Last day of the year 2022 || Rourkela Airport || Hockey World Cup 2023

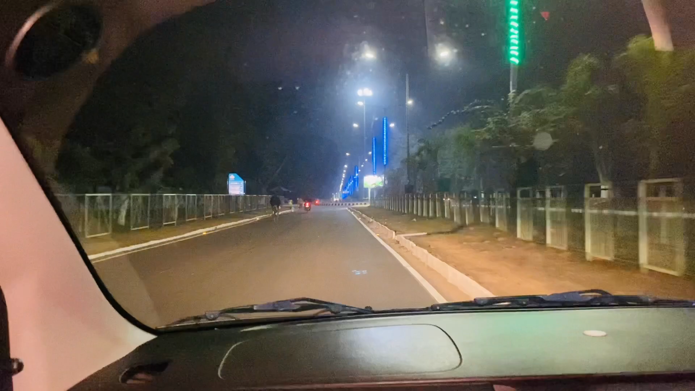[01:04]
दिस इज ऑल अबाउट प्री रिक्वेस्ट ऑफ द वर्ल्ड कप 23, दैट इज हॉकी वर्ल्ड कप जो यहाँ पर होने वाला है।
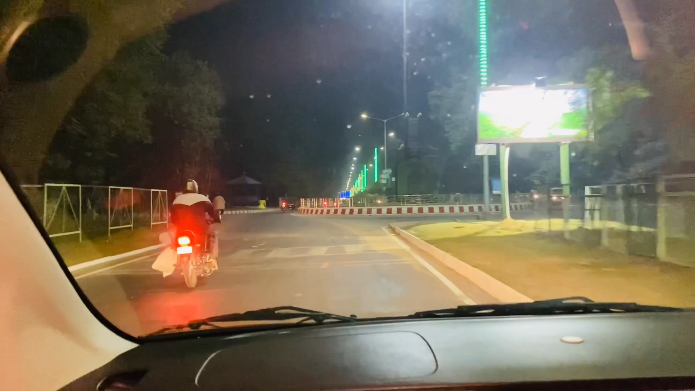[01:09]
एंड उसके लिए सब इतना सजाया गया है और बहुत ही अच्छा लग रहा है।
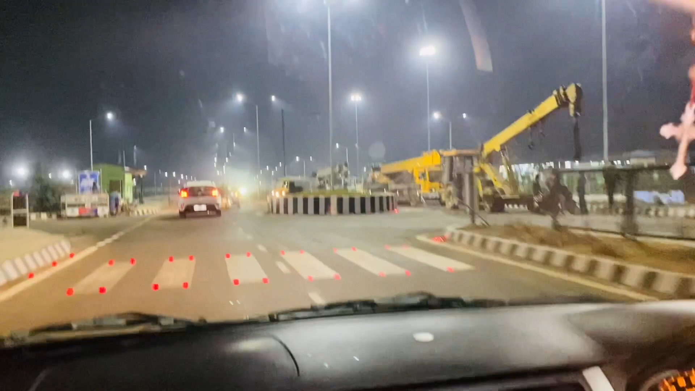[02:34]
इधर शायद उनका रहने का है ना, कहाँ पर रहने का है, इस बाजू वर्ल्ड कप होगा प्लेयर्स का, ये से उनका रहने का है।
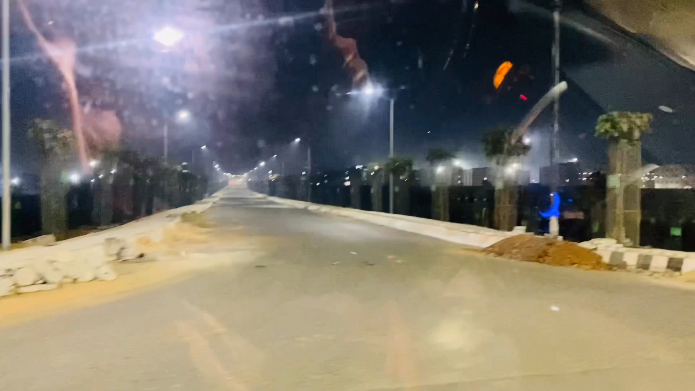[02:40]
आई थिंक मैच भी इधर ही होगा, स्टेडियम एक कुछ मैच यहाँ भी होगा ना,
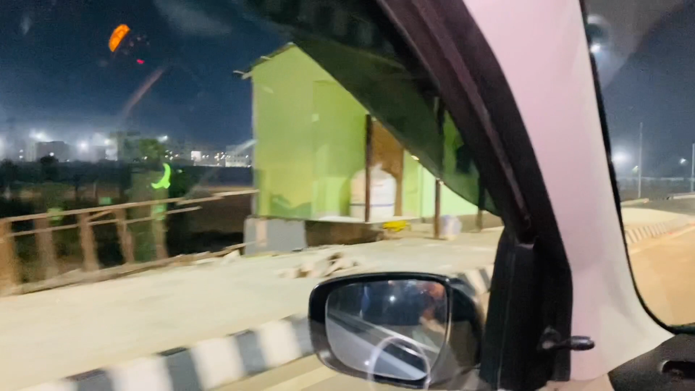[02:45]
आई एम नॉट क्वाइट श्योर, स्टेडियम तो उधर है एक बड़ा मतलब, बट आई थिंक वो लोग यहाँ पर ही रहने वाले हैं।
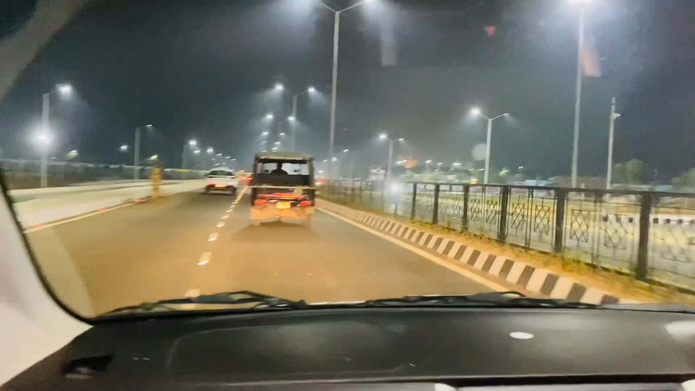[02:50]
ये जो घर सब बना, ये क्या अभी भी बना है? यस, आई थिंक वो उनका जो प्लेयर्स का रहने। एंड दिस इज, ये है एक जो मैं अपना प्रीवियस ब्लॉग में दिखाया था, हम लोग जो नाइट आउट में निकले थे वहाँ पर।
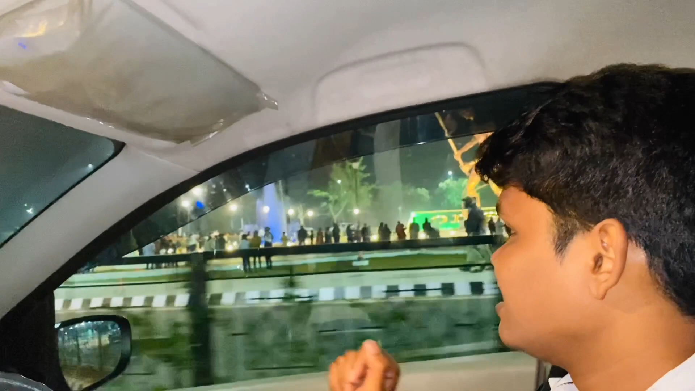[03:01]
एंड दिस इज
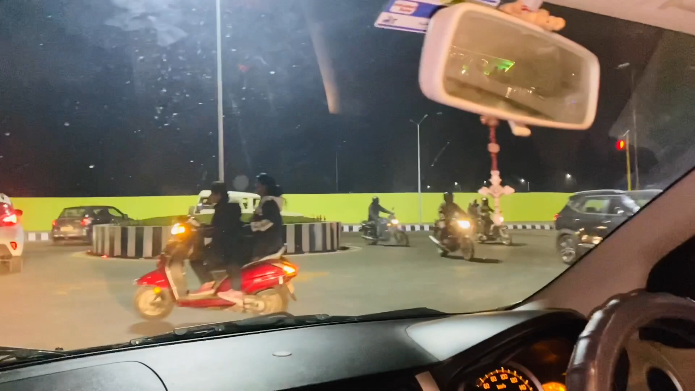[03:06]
काफ़ी जाम हो जा रही है गाड़ी, सब लोग यहाँ पर आ रहे हैं घूमने के लिए।
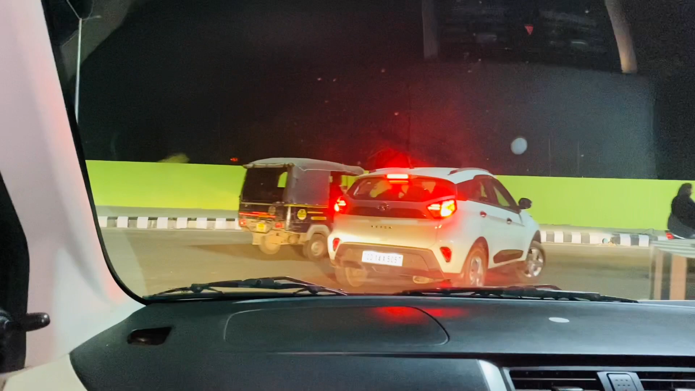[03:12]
आई थिंक मुझे वहाँ पर पार्क करना पड़ेगा,
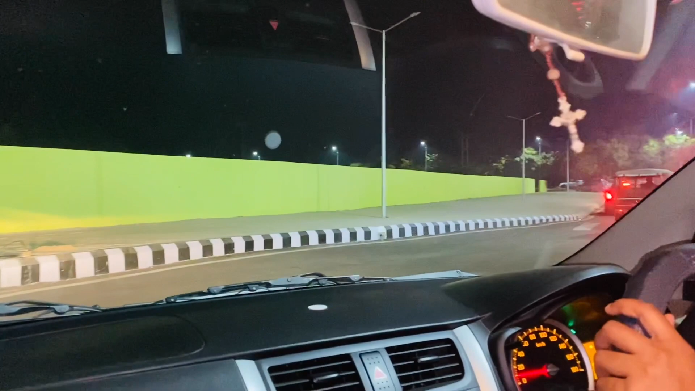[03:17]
उनके पीछे लगा लेता हूँ या फिर आगे जाके, नहीं आगे जाके टर्न करके लेके आ जाओ, आगे
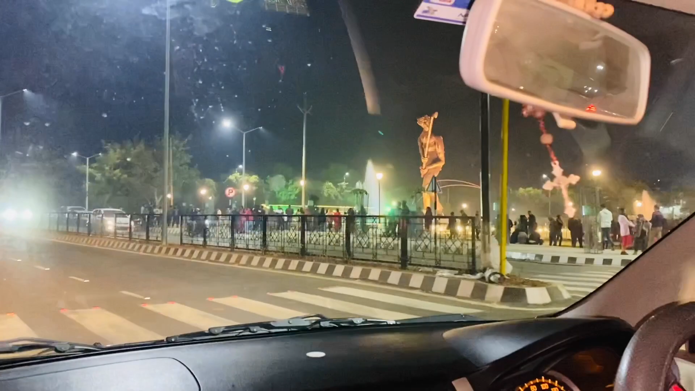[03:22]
जाके टर्न कर ले आएंगे क्या। ये लोग पार्क किए हैं बहुत ही ज़्यादा रोड के ऊपर ले आए हैं, कर सकते हो यार, यू कैन गो, बहुत बड़ा स्टैचू है यार।